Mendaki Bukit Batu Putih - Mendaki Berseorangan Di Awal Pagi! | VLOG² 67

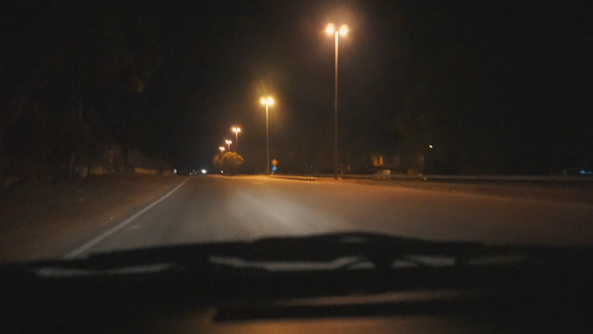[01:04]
Akhirnya kita sampai juga on time. Tak kira aku nak sampai sebelum cerah. Dan sekarang masih gelap lagi.